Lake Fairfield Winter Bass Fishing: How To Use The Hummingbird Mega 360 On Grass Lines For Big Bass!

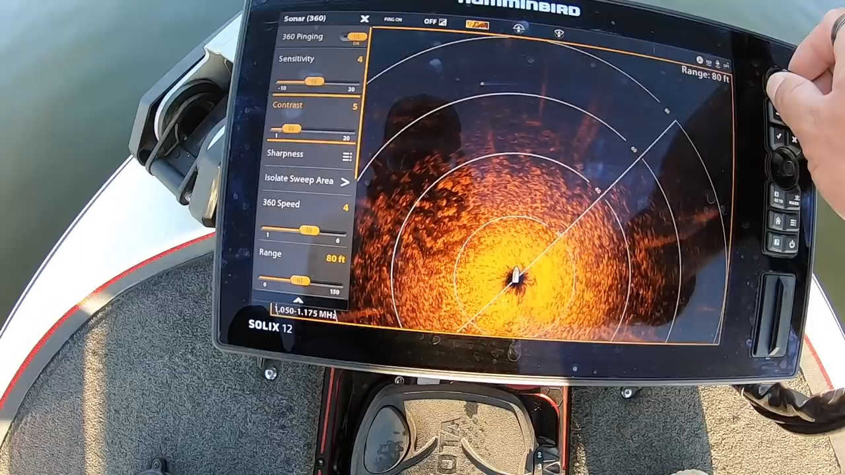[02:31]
What'd you do, back down the contrast? I'm just educating myself on what grass, I'm playing with the contrast, and I'm educating myself on what grass looks like, because there's grass. we're in a whole field of grass right now.
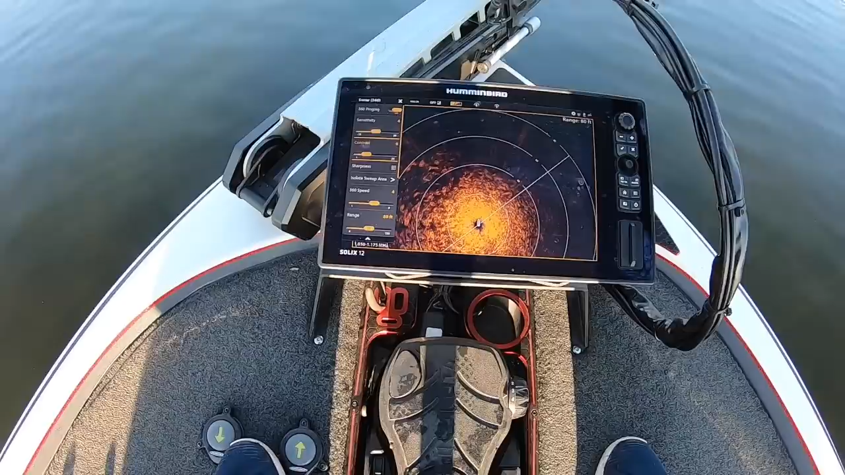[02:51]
So I actually think that the edge, it just looks like rough stuff on here is what it's looking like. Yeah. Oh, I see it.
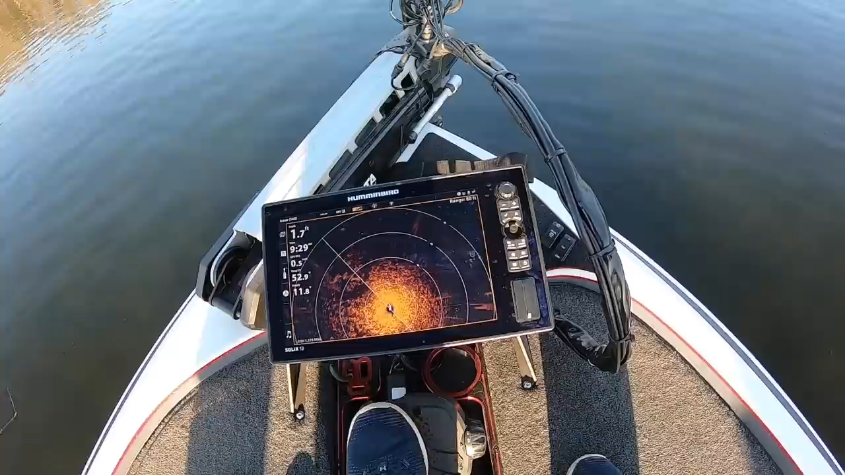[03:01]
So I think what's happening is that that grass is showing up just looking like a little rough patch, and I think there's actually some way back out here.
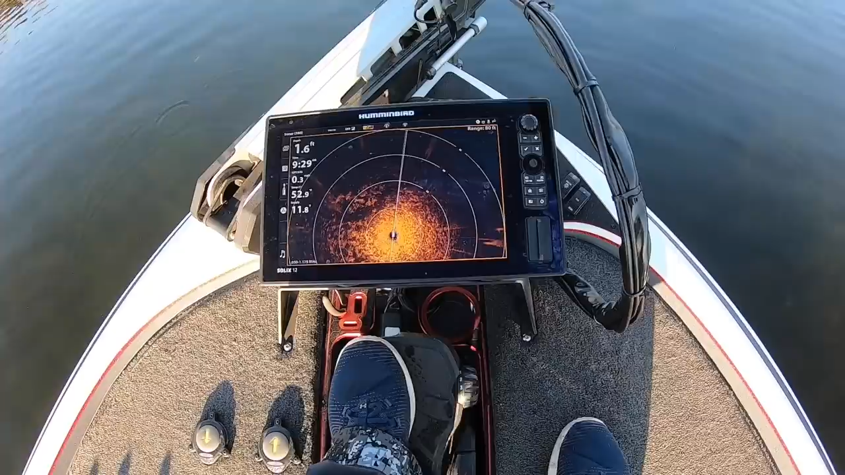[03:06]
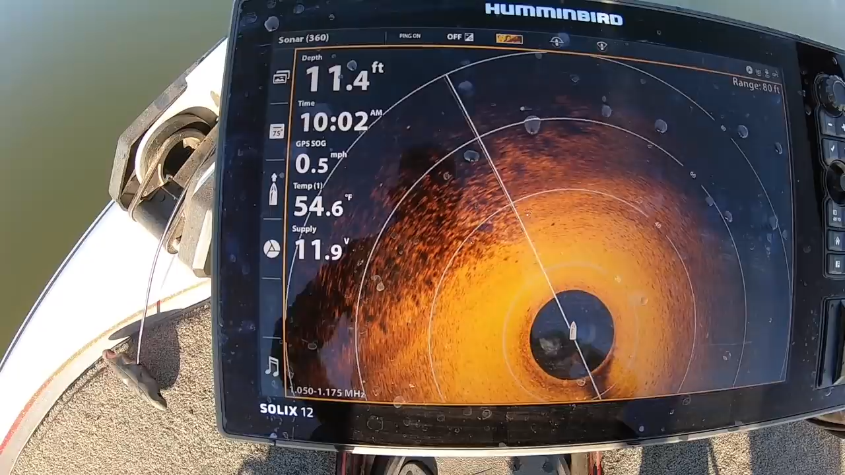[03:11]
On screen: depth 11.4 ft, water 54.6°F
There's a good shot of an edge right there, folks. Y'all can see that line right there. That is a clear grass edge.
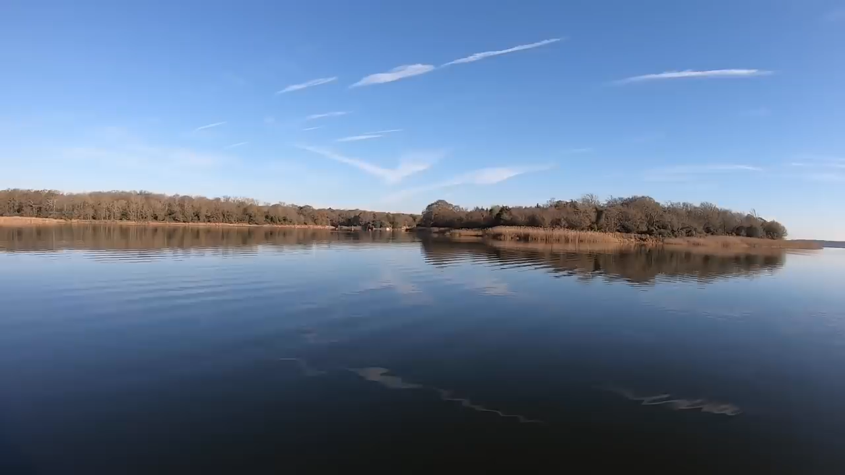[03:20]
What we've got is we've got a point that runs out from over here and runs all the way out in front of us, and there's obviously grass up and down that point, as you can see right there. Well, there you go, BJ. It identifies grass pretty good.
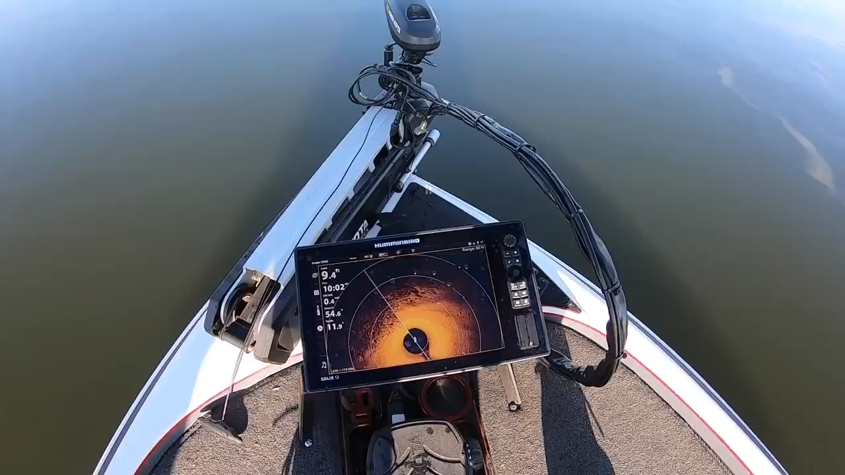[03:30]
Yeah, I can see that. Yeah. You know what I'm looking at? Yeah, you're just looking for that difference in bottom.
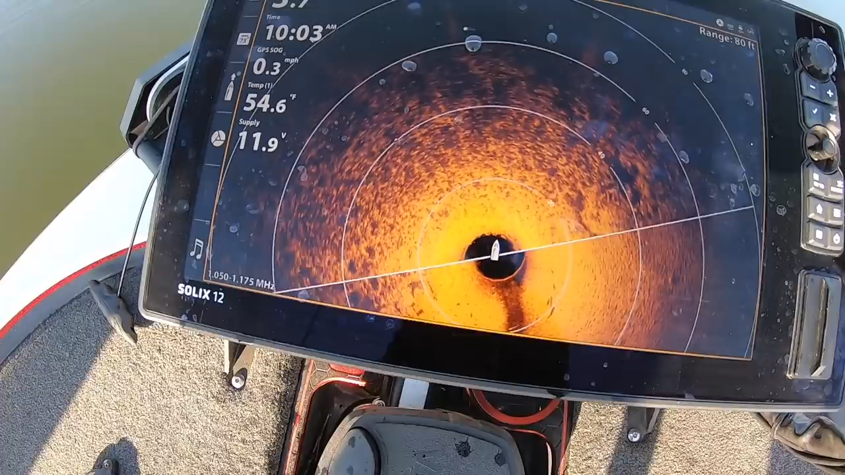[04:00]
On screen: speed 0.3 mph
The boat's positioned just on the edge of it right now. Yeah, that looks good. I can tell that. There you go. I like that.
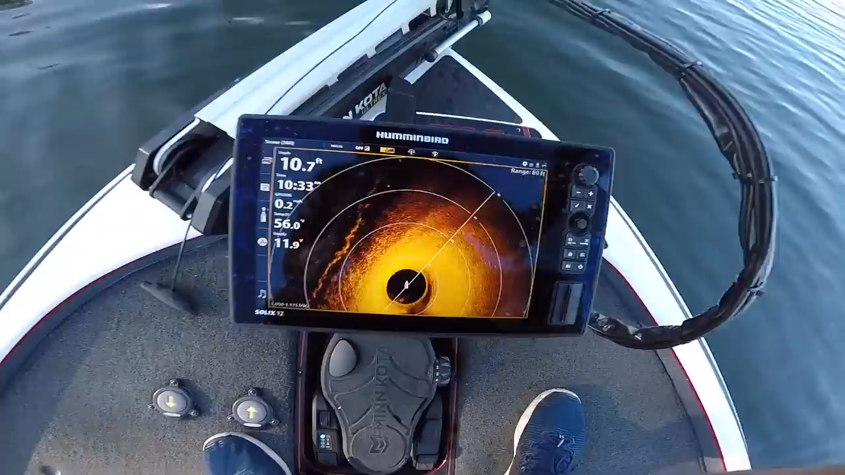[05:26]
On screen: depth 10.7 ft
Y'all see that little hard grass edge right there? We're just going down this little chute right here. It's got an edge of grass. The bank actually drops off a lot steeper in here than some of these other flat areas we've been fishing.